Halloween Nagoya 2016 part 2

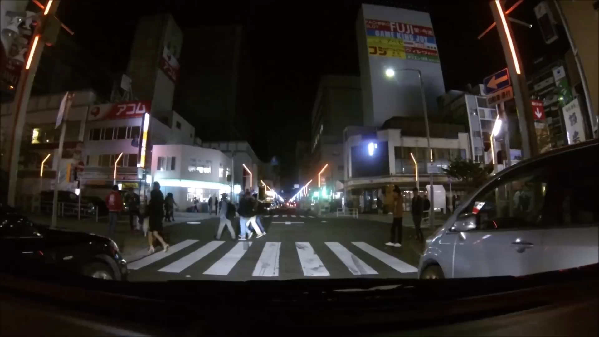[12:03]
deixa todo mundo passar aí esse povo lá anda no meio da rua é, tudo viado ele é? deve ser cuzão, cuzão e outro filha da puta filha da puta muito certo aqui dá pra virar esquerda? aqui dá acho que dá vira aqui então